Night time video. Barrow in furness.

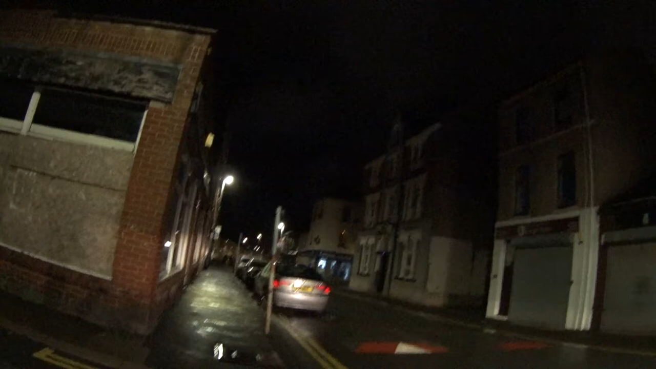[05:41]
well slow down for the speed ramps what are they doing over here